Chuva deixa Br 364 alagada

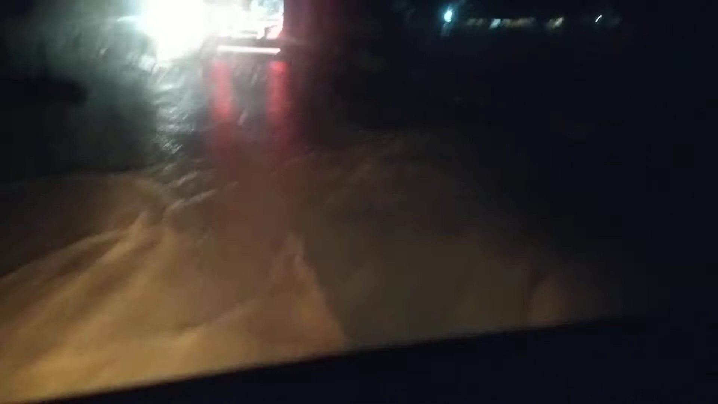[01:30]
Perigoso, hein, muito perigoso, é, próximo a Triunfo, depois da Triunfo, entre a Triunfo e a ponte do Jamari, entre a Triunfo e a ponte do Jamari, é, maior perigo aí na BR, ainda aí, ó, muita lagação ainda, olha aí, muita lagação, água demais,